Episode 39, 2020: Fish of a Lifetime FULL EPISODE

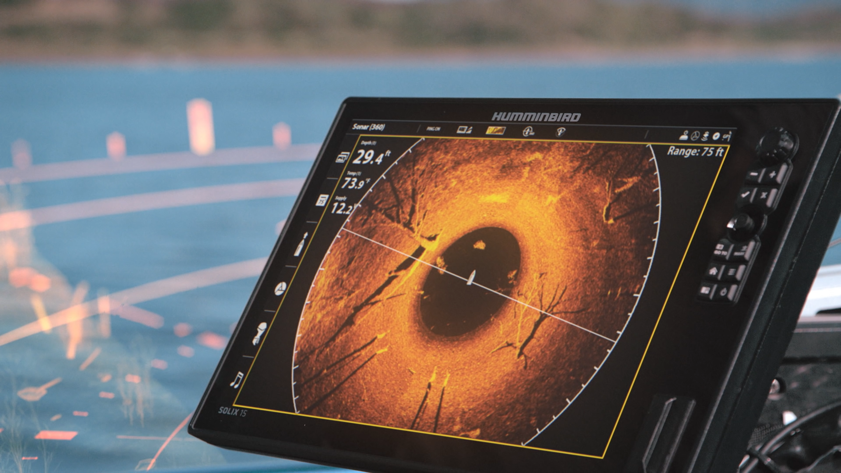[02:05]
Every sweep of our newest technology offers 125
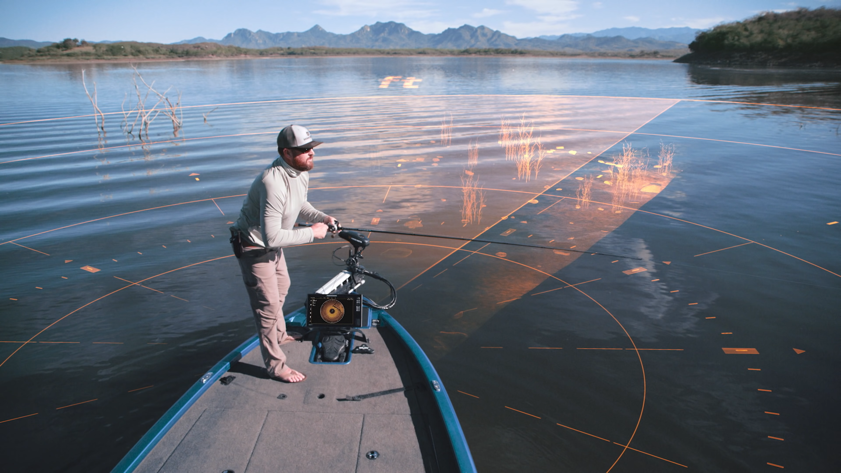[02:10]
feet of absolute clarity
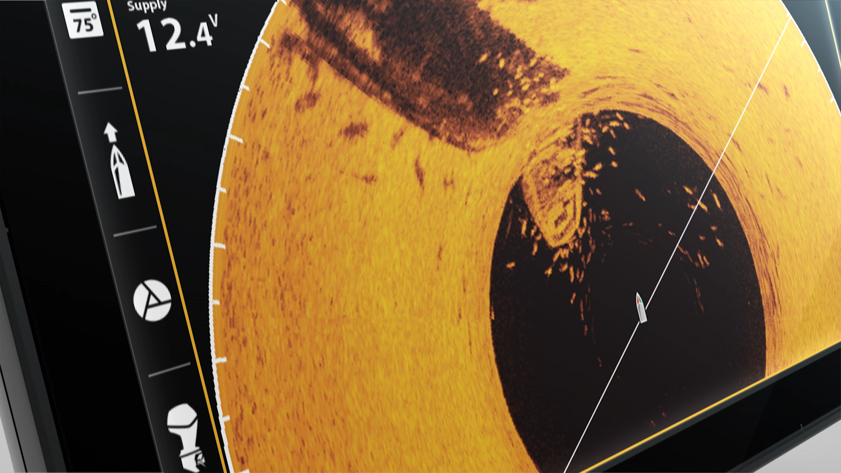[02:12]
all around your boat so
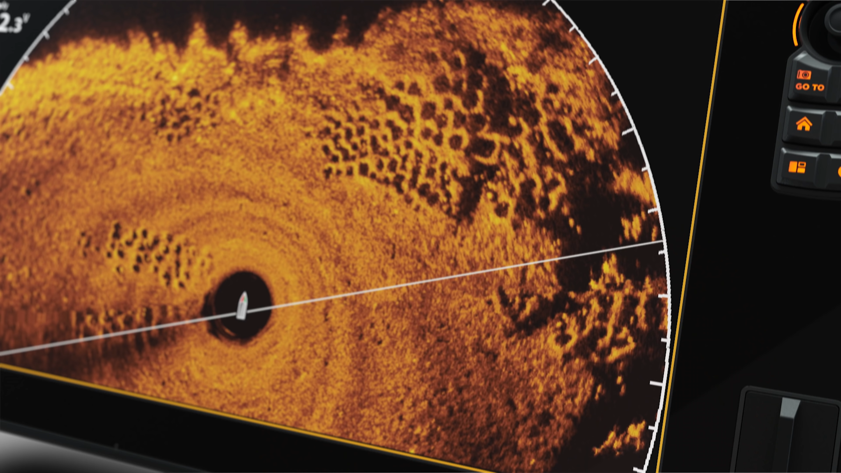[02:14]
you can see fish and every detail in every direction.